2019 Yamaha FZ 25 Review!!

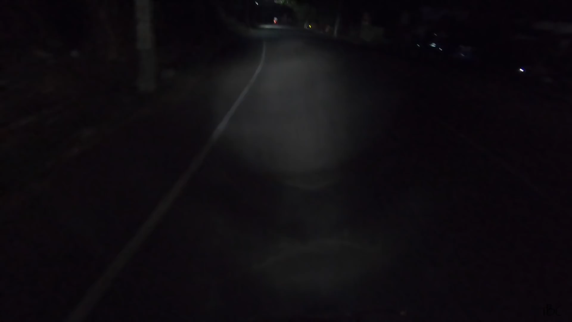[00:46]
even in pitch dark condition this headlight will get you through the